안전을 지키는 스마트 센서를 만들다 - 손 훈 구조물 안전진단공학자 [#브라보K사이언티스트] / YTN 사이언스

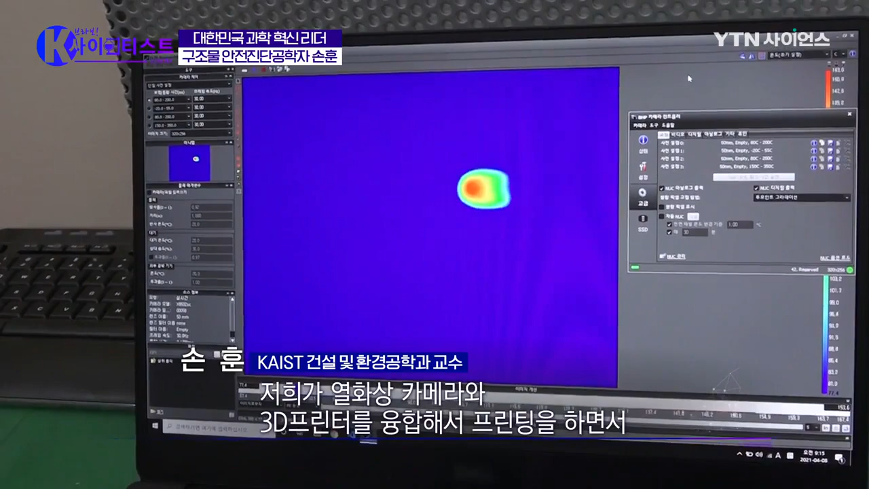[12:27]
프린팅하면서 용룡풀의 온도를 실시간으로 측정하는 거라고 보시면 되겠습니다.
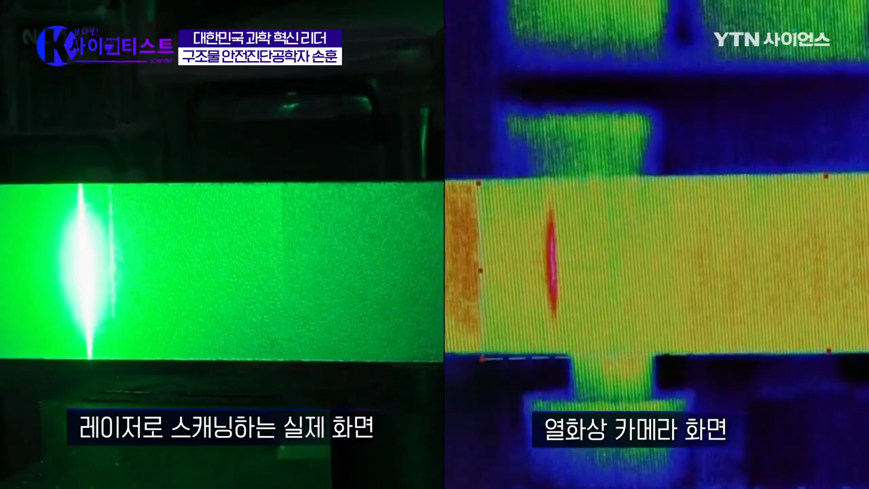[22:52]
레이저 스캔으로 발생하는 미세한 열을 열화상 카메라로 감지한 다음 도막 두께별로 다른 열 반응을 시각화하고 값을 수치화시키는 원리라고 합니다.